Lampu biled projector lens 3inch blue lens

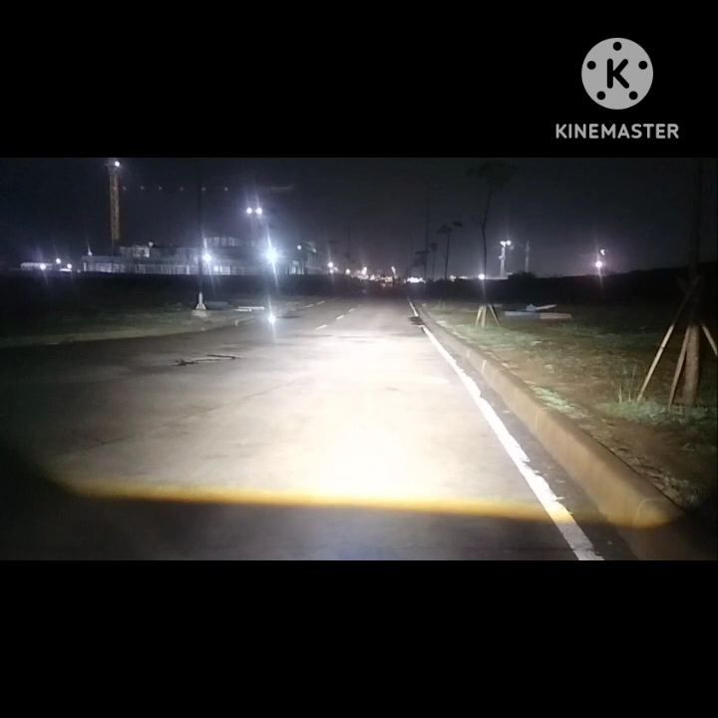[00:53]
nah seperti ini ini yang ini ya guys ya cahayanya flat ya blue lens seperti ini guys ini yang low beam ya ini aktual power 52 watt seperti ini kita bisa lihat nah ini ini satu aja terang banget ya tuh satu aja terang nih guys kita bisa lihat nih jalanan masih keadaan basah ya
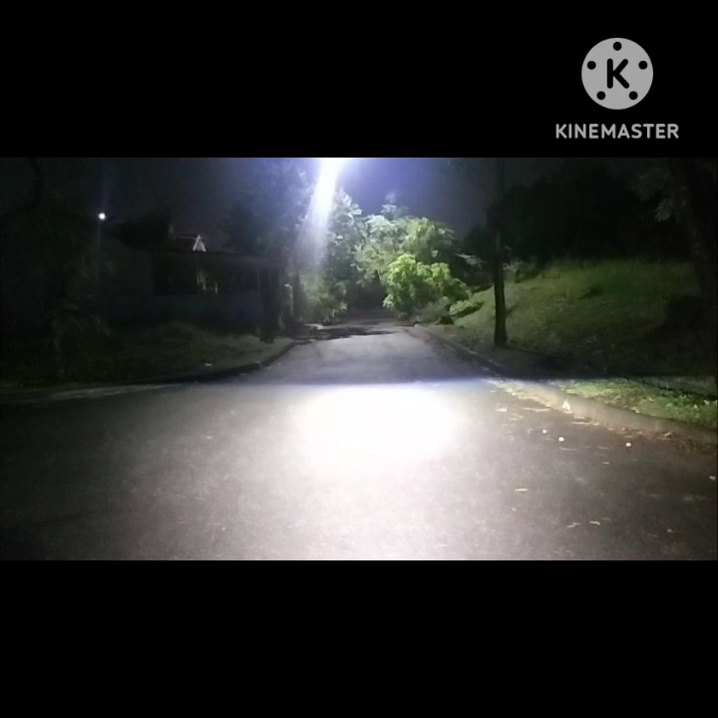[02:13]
seperti ini ya kita bisa lihat guys sangat terang satu aja di jalanan masih basah seperti ini guys ya tuh kita bisa lihat Hai itu guys cahayanya kita bisa lihat Hai kita bisa lihat Hai sangat terang